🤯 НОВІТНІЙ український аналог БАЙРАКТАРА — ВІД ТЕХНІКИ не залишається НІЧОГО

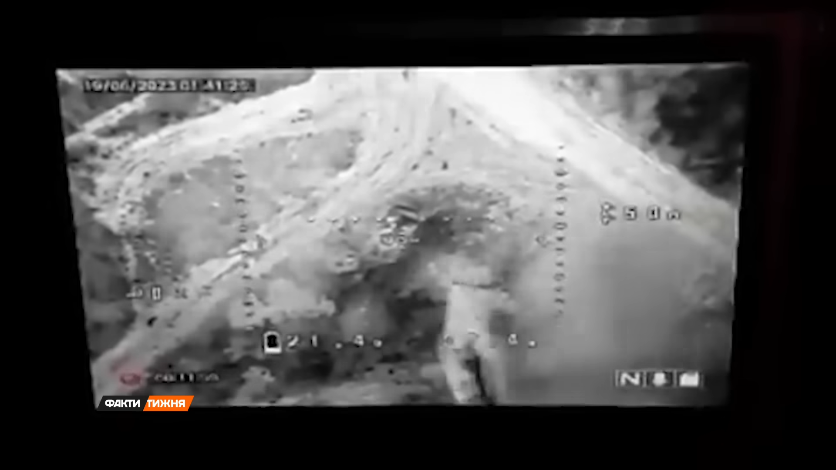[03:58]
В руках одного з їх експлуатантів Мадяра все лягає точно в ціль.
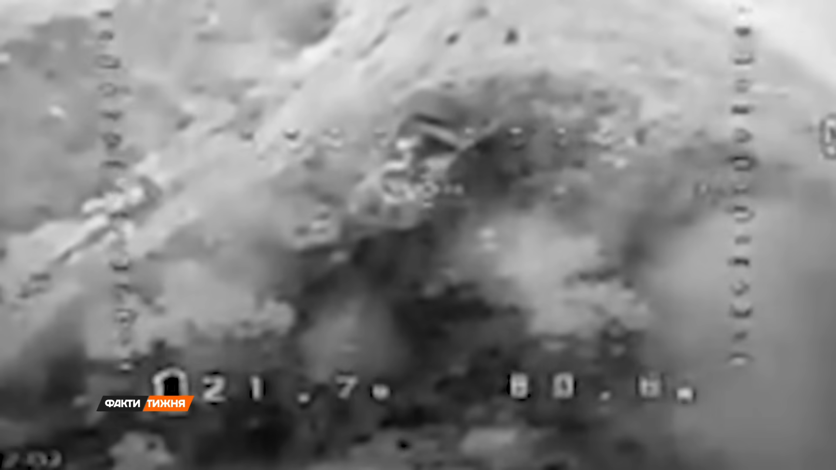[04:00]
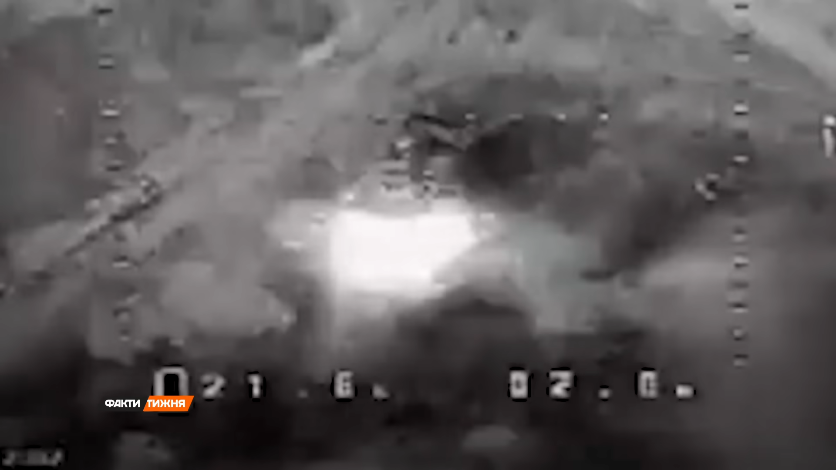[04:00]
Розносить просто все. Тобто від техніки броньованої не залишається після нічого.